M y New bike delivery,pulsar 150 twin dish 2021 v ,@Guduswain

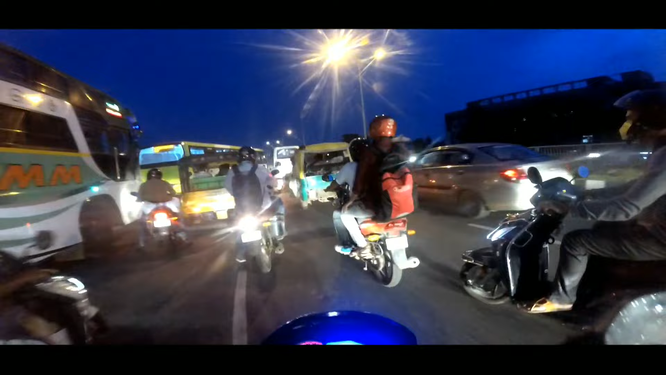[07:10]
2 लीटर के ऊपर से हमेशा पेट्रोल रखना है।
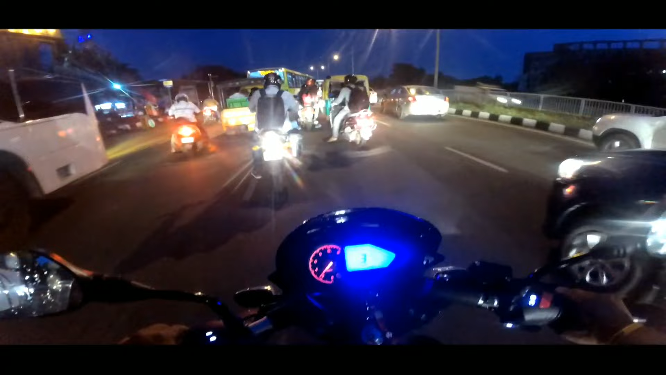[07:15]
तो शाम का टाइम पे यहाँ पे बहुत ज़्यादा भीड़ होता है, तो हम सबसे पहले टैंक जाकर 2-4 लीटर डाल देते हैं, नहीं तो ये BS6 है,